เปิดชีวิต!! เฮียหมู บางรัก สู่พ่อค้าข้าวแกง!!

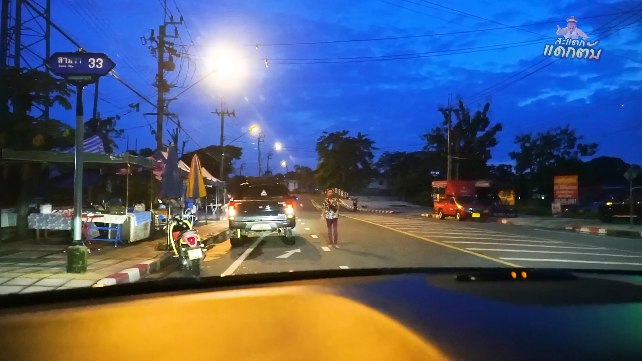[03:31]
วนไปจอดตรงนี้เลย ข้างหลังได้ไหม นี่ ไหน เน ี่ ยตรงนี้ก็จอดได้ไม่มีรถอะไรหรอกจอดที่ได้เลย โอเค นี่แหละแกว